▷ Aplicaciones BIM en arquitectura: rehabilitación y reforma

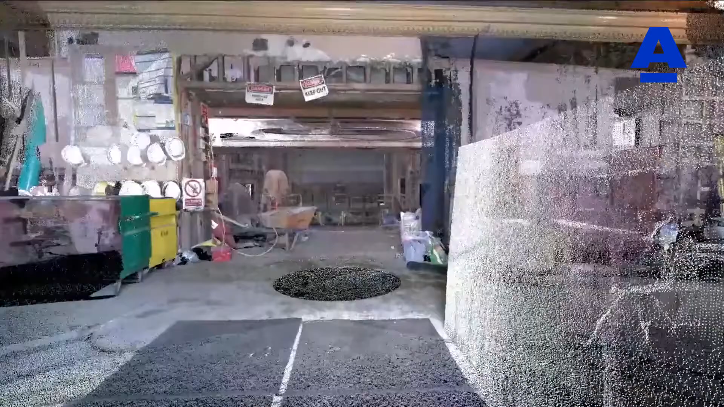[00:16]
Esta tecnología viene a sustituir lo que anteriormente se usaba disto o estación total,